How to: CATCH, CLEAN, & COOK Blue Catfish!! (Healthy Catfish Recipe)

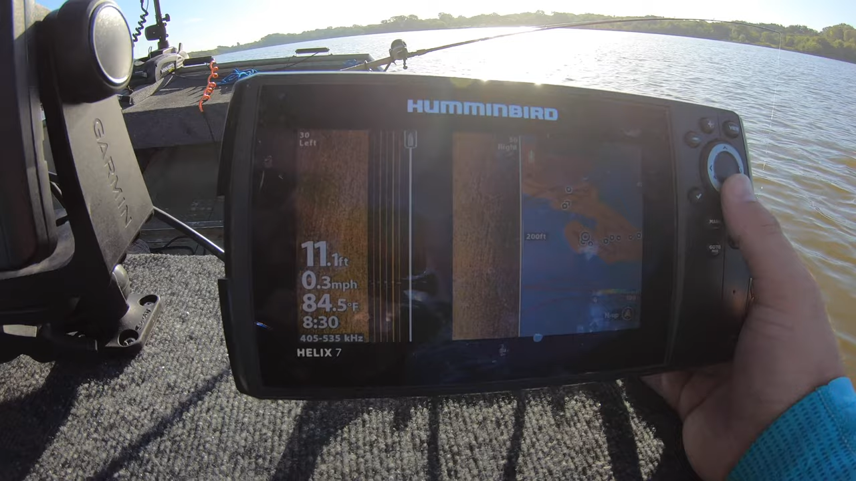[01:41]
On screen: depth 11.1 ft, water 84.5°F, speed 0.3 mph
So what I'm doing here, as you can see here, I found an old roadbed, and so what I'm doing is I went on my side imaging and just found this old roadbed, and this lake is really flat and featureless. I was just cruising out through the middle of the lake and found this raised
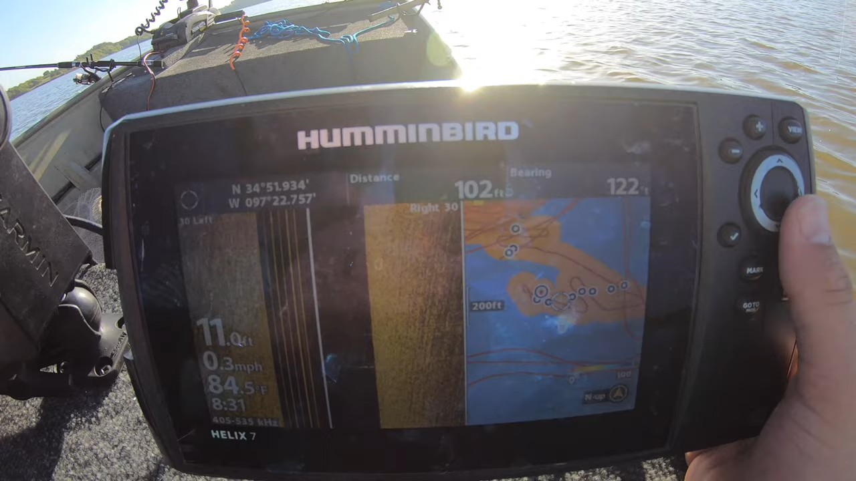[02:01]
On screen: depth 11.0 ft, water 84.5°F, speed 0.3 mph
road, and so I laid a bunch of waypoints along it right here, as you can see, and I'm just going to take the troll motor and just casually kind of drift us by. I got two rods suspended up here, three at the back. We're just drifting along, see if we can't pick up a fish.